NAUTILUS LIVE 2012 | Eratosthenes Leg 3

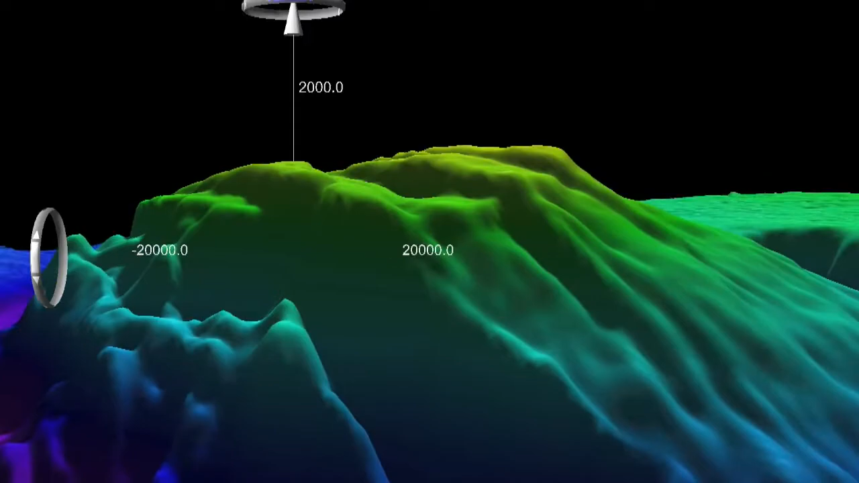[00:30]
It measures about 75 by 50 miles and has a large flat summit that stands 2,000 meters above the surrounding seafloor.
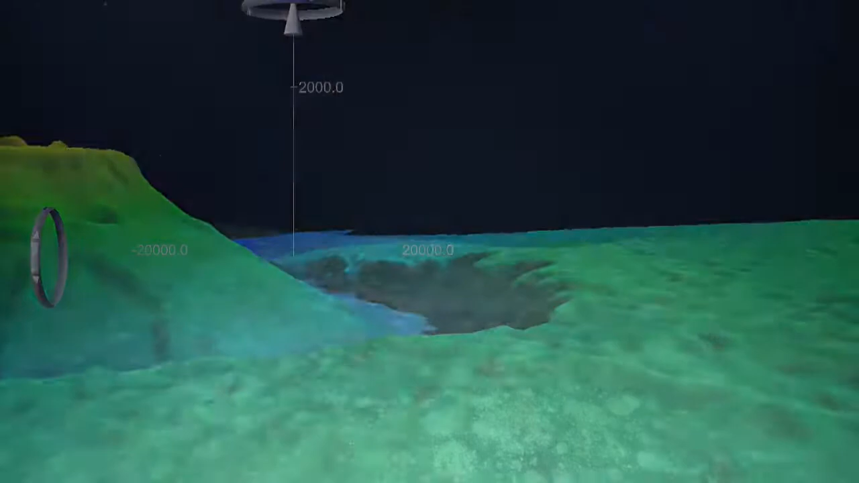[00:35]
Fascinating geological formations abounded on this leg.